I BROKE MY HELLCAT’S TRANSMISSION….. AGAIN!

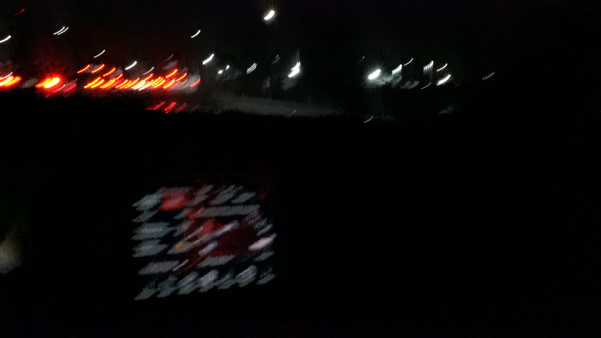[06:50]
What? Can't hear it when I'm going past all those people. Oh, Jesus Christ.
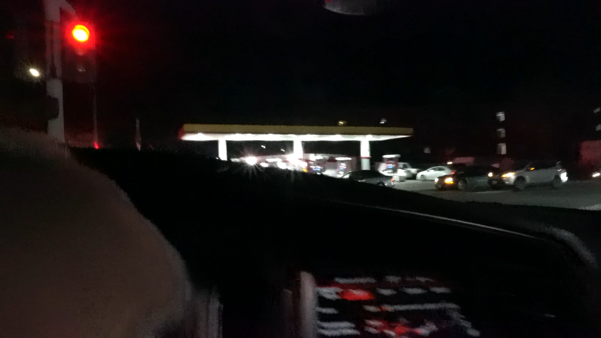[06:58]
The cops are still here. That's no good. He's deadly staring at me, too. He was deathly staring at me.